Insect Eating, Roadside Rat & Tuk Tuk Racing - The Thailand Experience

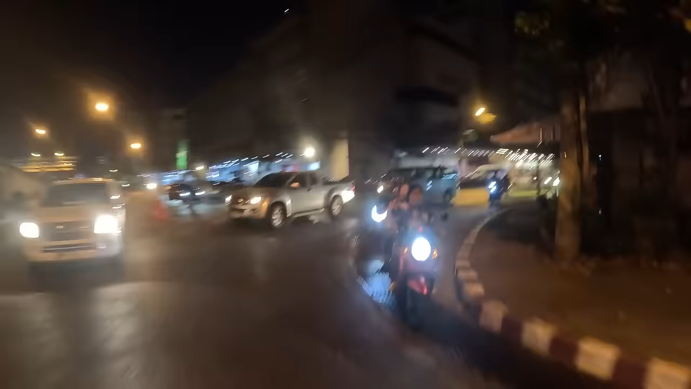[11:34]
After I showered and changed, we jumped in some tuk-tuks for a pre-dinner look round the market.